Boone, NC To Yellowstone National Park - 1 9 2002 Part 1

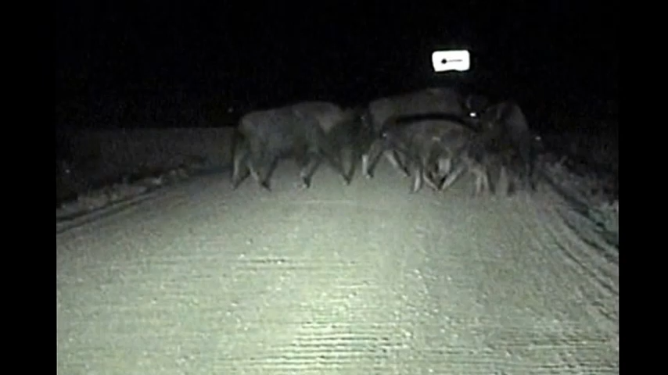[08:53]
Watch them cross, dude. That's a herd of. Hello, Mr. Buffalo.
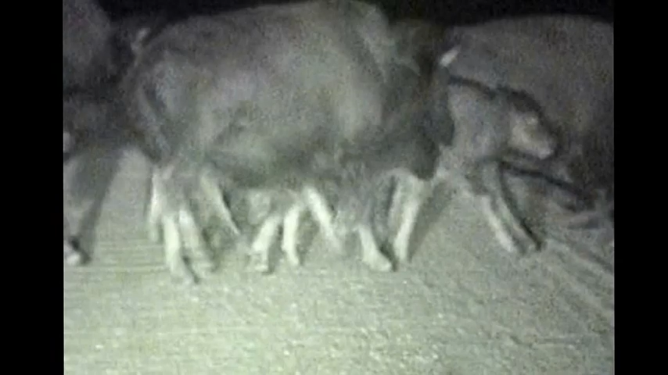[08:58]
How are you doing today? I thought they were cows, dude. Yeah, I know. Look at the baby ones, man.
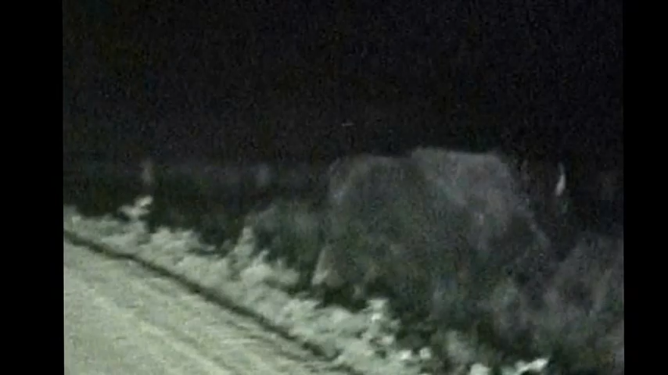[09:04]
Are they done? No. Some more coming across the road. I see them. Pull up some more. They're all freaked out. Yeah, they are.
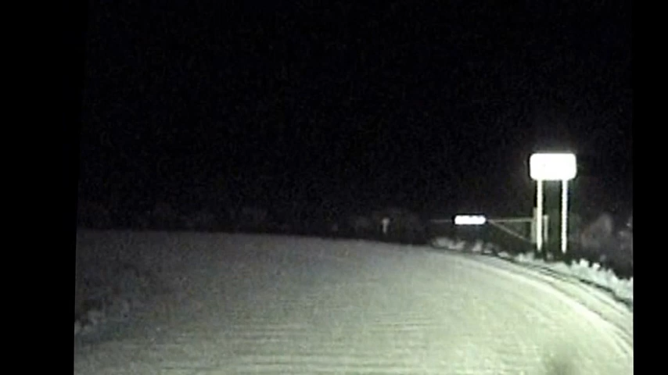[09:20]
I can see their outline, but the light's not on them, so we can't see them. Yeah, they're dipping, dude.